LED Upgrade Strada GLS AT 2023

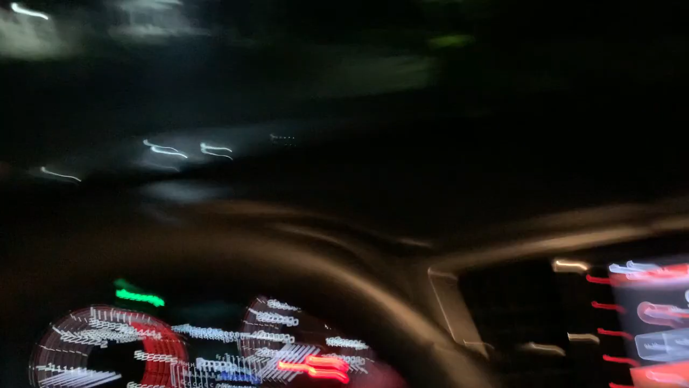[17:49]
our main event. Test natin yung fog lamps natin. Tignan natin yung throw nya. Gano kalayo. Maliwanan pa. Yan.